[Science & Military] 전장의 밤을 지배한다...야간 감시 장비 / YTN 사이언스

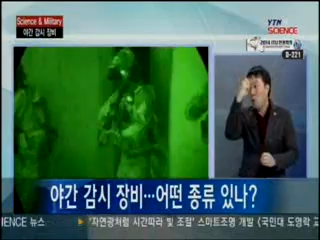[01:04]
그런 식으로 고글식으로 장착을 해서 보기도 하고 아니면 총 앞에 달아서 이렇게 조준할 때 사용하기도 합니다.
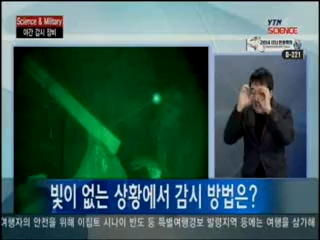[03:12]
마찬가지의 원리로 우리가 사격을 할 때도 이렇게 야간에 야시경을 쓰고는 조준을 하기 불가능하기 때문에 이걸 봐야 되는데 그럼 뭘 하냐면 레이저를 다루고 봅니다. 그런데 역시 마찬가지로 가시 레이저를 볼 경우 내 위치가 드러나기 때문에 적외선 레이저를
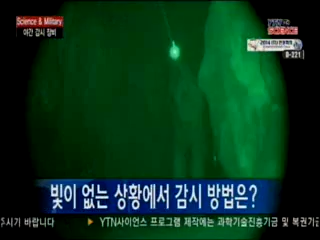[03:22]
사용을 해서 그래서 목표를 파악을 하고 사격을 할 수가 있게 되는 겁니다.
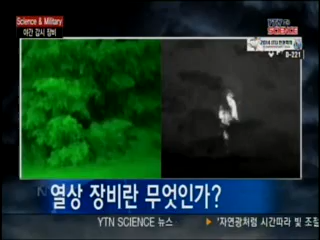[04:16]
해상에서 이렇게 배를 운행할 때 보기도 하고 요즘은 의학기술에서도 활용할 때 보기도 합니다.
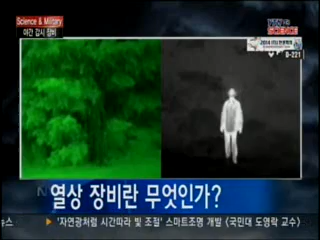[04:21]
이것이 결국 분용으로 활용이 되는 것인데 분용에서 어떻게 쓰이냐면 항공기에 장착해서 지상에
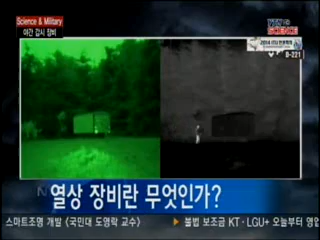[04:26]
있는 어떤 적의 전차라든가 목표물을 멀리서 확인을 하고요.
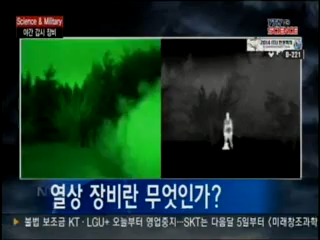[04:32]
또 혹은 전차에 장착이 돼서 지상에 있는 적 전차나 혹은 보병들을 보게 됩니다. 그렇게 해서 이것을 연령상으로 정확히 구분을 해내서 이것이 사람과 그냥 땅과 차이가 드러납니다. 온도가 다르니까요.
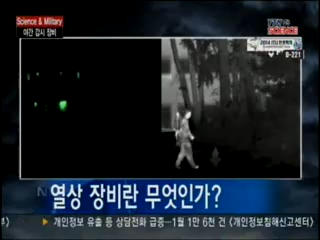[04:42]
온도가 다르기 때문에 불빛이 없어도 이걸 볼 수 있기 때문에 그래서 요즘은 차세대 어떤 이
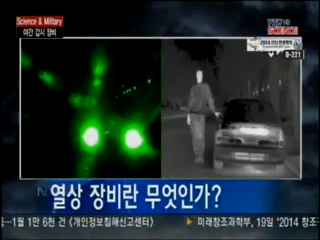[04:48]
야간 조준 장비로 열상 장비를 더 선호하게 됩니다. 네. 그렇군요.